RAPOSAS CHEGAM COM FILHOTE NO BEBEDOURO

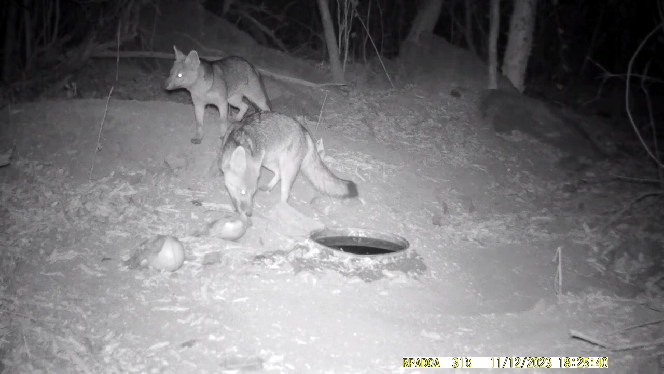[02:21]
E também um casal de raposa. Agora observem o que elas vão fazer. Nessa imagem ainda tem frutas no chão. Agora já falta algumas. E elas ficam assim, vai e vem.
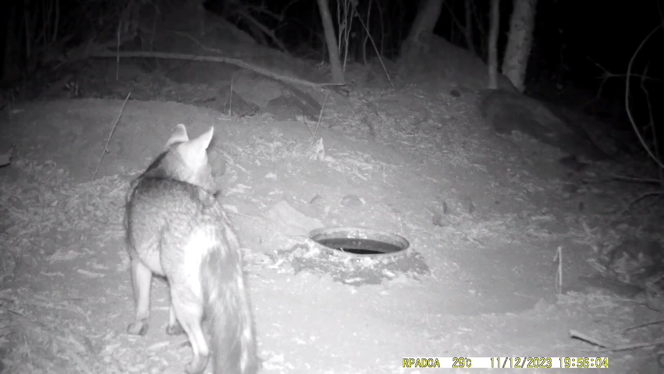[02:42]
Com certeza, as frutas elas estão levando para os filhotes que estão na toca.
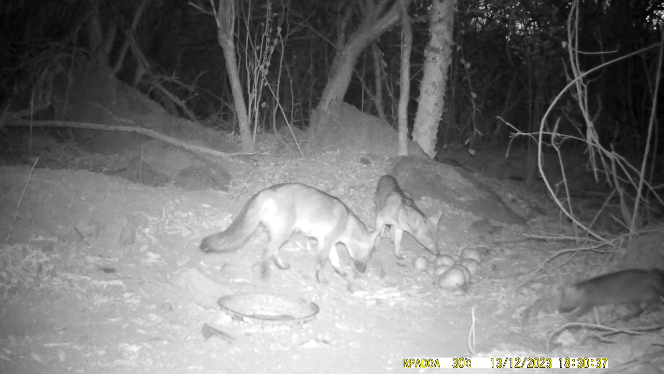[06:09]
Veja que o casal de raposa chega e um filhote também acompanha. Agora elas estão ensinando ele a se alimentar sozinho. E eu acredito que tem mais na toca, porque elas levaram frutas. Todo momento elas chegam, pegam algumas frutas e levam.
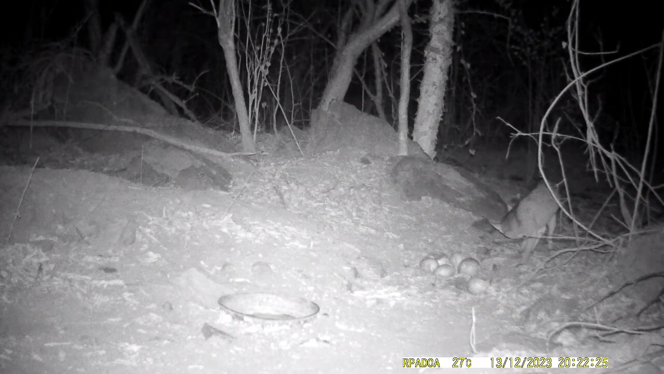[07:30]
E sobre o que eu falei de ter filhote na toca, é por conta disso aí. Veja que uma das raposas chega.
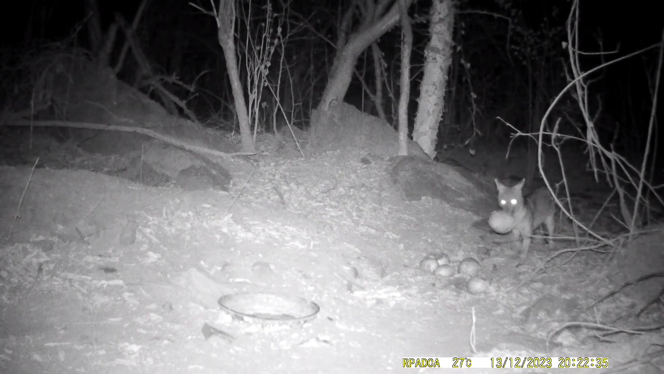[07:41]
Dá uma mordida em uma das mangas e volta para a toca. Mais tarde, essa outra chega. E também faz a mesma coisa.
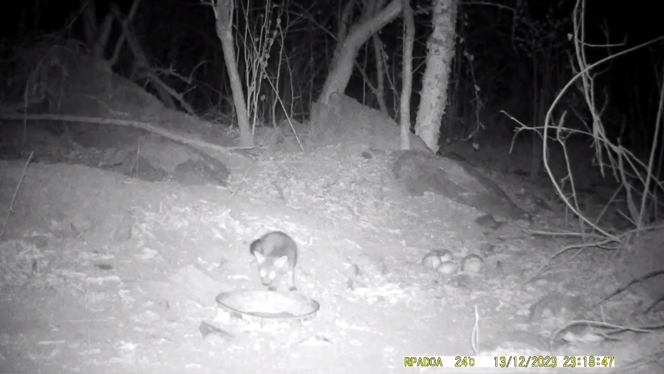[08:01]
Agora o pequeno reaparece sozinho. Os pais já estão ensinando ele a se alimentar sozinho. Estão se afastando aos poucos. Isso prova que já ele vai ter que deixar o casal e partir na aventura sozinho.